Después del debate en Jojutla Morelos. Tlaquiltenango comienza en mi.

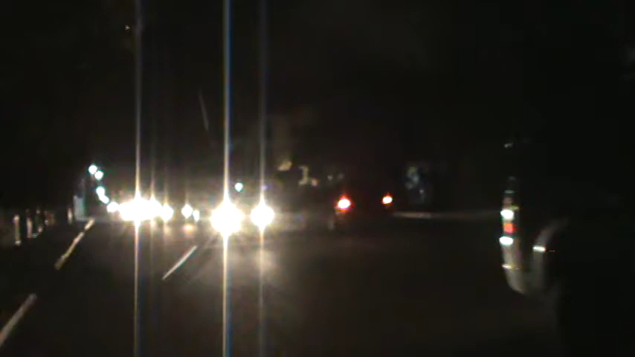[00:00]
... Amigos, estamos viendo que aquí hay una caravana de carros que se dirigen hacia el centro de Tlaquiltenango del Movimiento Naranja.